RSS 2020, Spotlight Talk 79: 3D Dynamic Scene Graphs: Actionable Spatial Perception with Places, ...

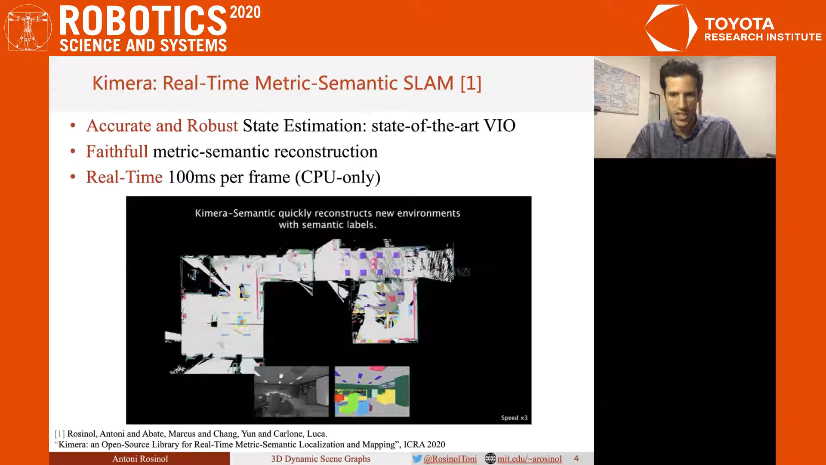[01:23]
which is able to reconstruct the 3D geometry while semantically annotating the scene by using visual and inertial data. Here, I'm showing a top-down view of a large-scale scene reconstructed by Chimera. I will not have time to present Chimera itself, but let me refer you to our paper for details on how Chimera works.
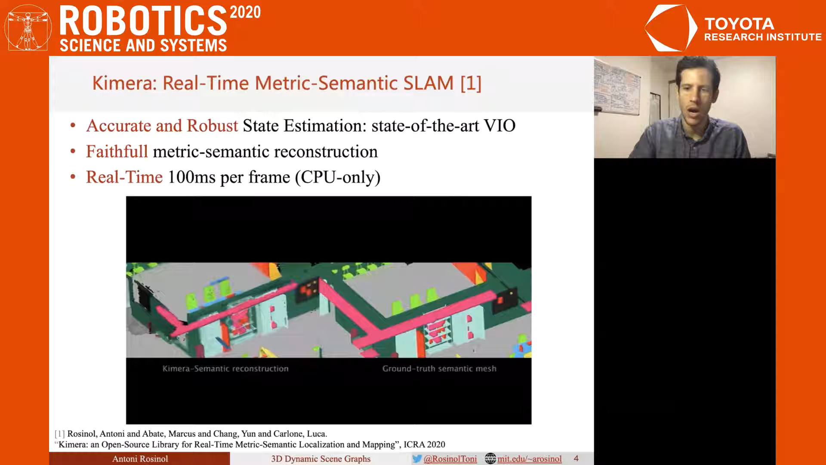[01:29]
In this talk, I will focus instead on how we turn the raw 3D metric semantic mesh into an actionable 3D representation.
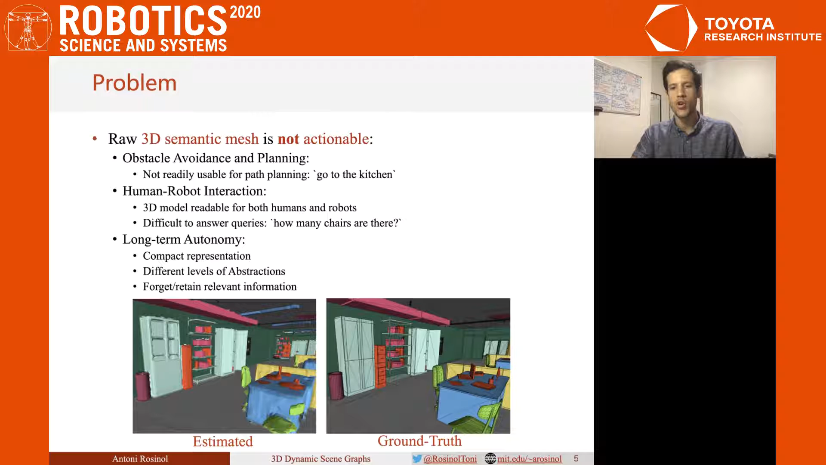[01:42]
To achieve these requirements, we propose a 3D dynamic scene raw, or DSG. A DSG is a tree-like representation that abstracts a dense 3D model,
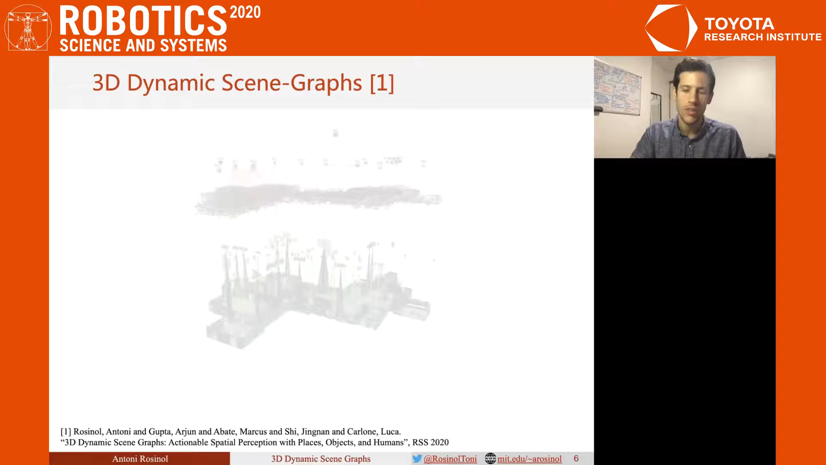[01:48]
such as a metric semantic mesh, into higher-level spatial concepts, for example, objects and agents in Layer 2, places and structures in Layer 3, rooms, as in Layer 4, or even buildings in Layer 5.
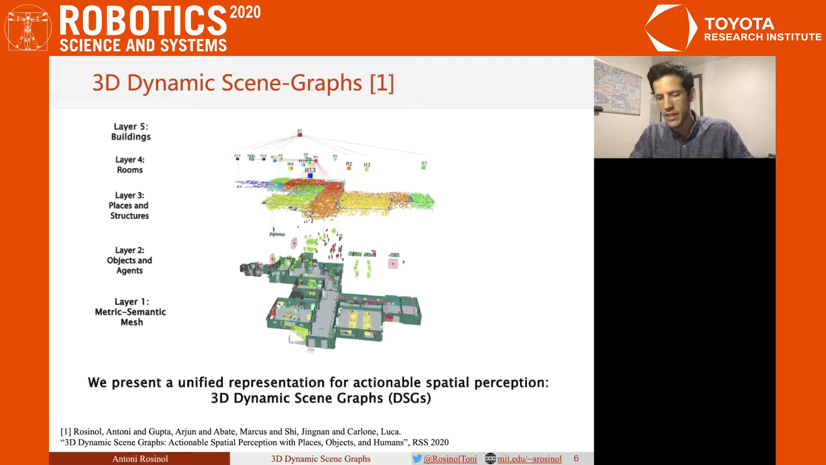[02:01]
This representation is compact, modular, scalable, fast to build, and most importantly, actionable, as we will see next. In this work, we use a photorealistic simulator to test our approach. On the top right, you can see a rendered image of the scene. We also simulated humans in an office space, thereby allowing for dynamic entities, which creates several challenges that we explain later. And we also have objects in the scene that we try to detect, reconstruct, and encode in our DSG.
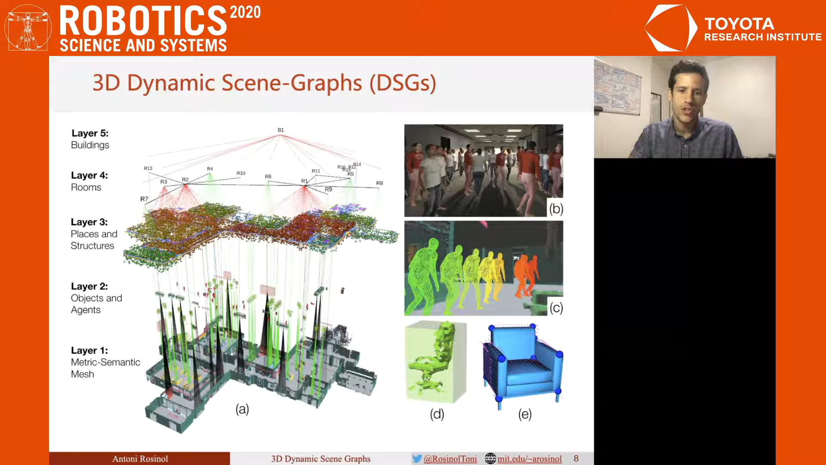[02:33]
So, let's start by describing layer by layer what a DSG encodes. As the first layer of our DSG, we have our 3D metric semantic mesh reconstructed by Chimera.
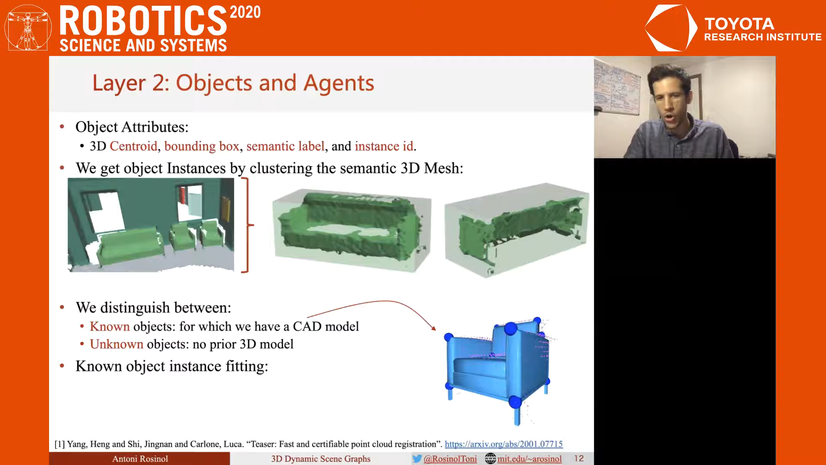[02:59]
Still in Layer 2, we also model dynamic agents, such as humans, robots, and so on.
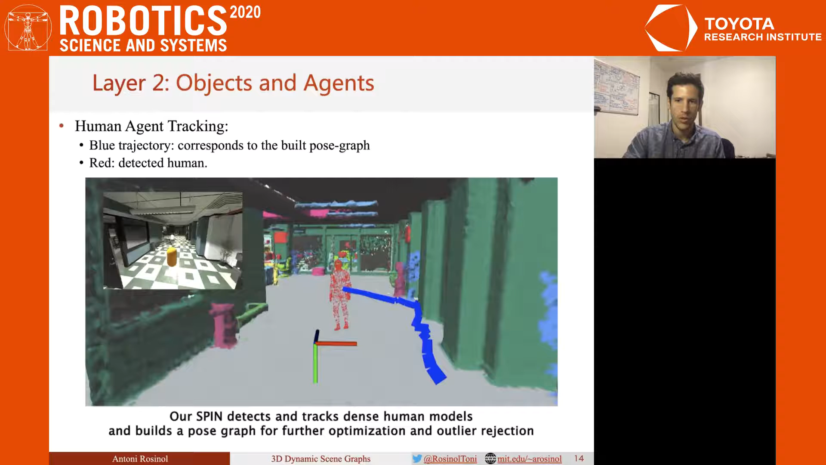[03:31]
within blue, the postgraph edges, and in red, the detected human. In Layer 3, we encode places and the structure of the 3D scene.
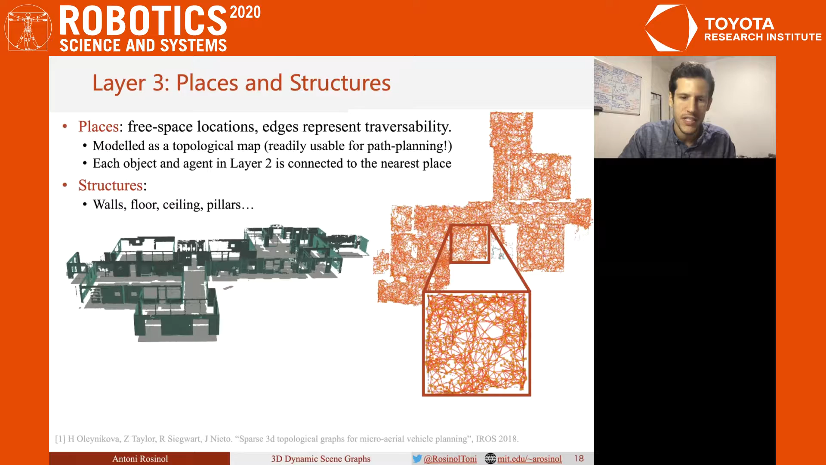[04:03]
Therefore, the constructed graph is a topological map, and allows for path planning queries. We further detect and represent the 3D structure of the scene as a combination of walls, ceiling, and floor, as can be seen in the left figure. Then, in Layer 4, we stroke the room layout of the scene. We encode rooms with a 3D pose, a bounded box, and a semantic label.
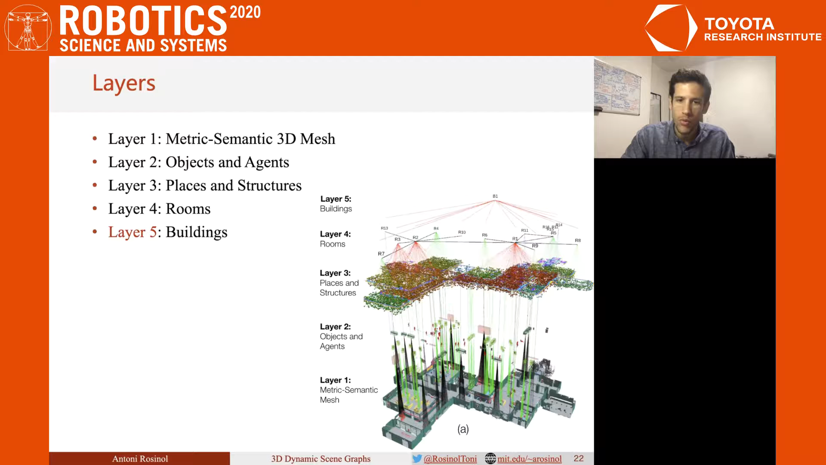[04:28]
Finally, we abstract the 3D scene graph using building nodes. In our case, we have a single building node that encompasses our room nodes. Finally, we have our hierarchical 3D scene graph with meaningful connections between different layers that can be explored for a myriad of applications,
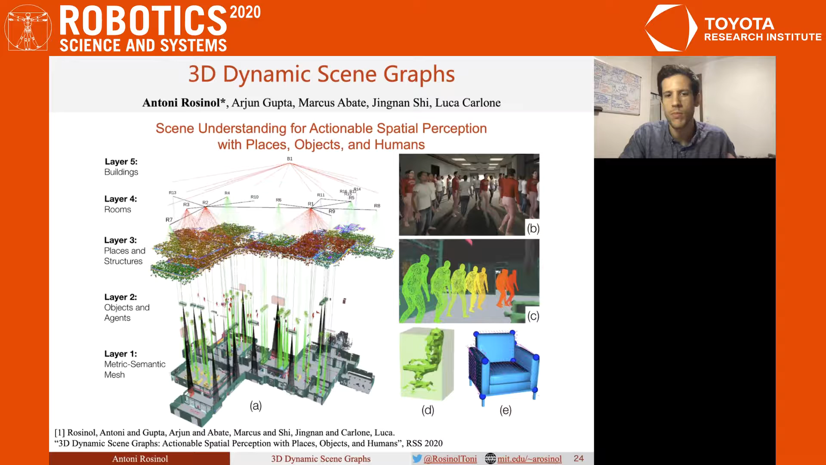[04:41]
as we detail in our paper. Thank you very much.